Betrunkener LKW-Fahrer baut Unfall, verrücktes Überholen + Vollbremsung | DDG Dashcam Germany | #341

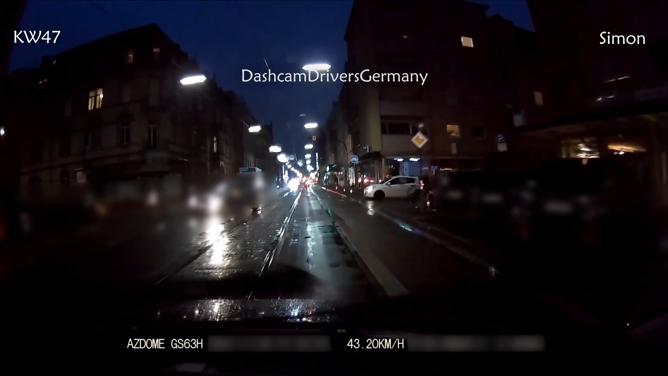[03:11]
hier ist tempo 50 erlaubt und dahinten kommt eine nicht einsehbare linkskurve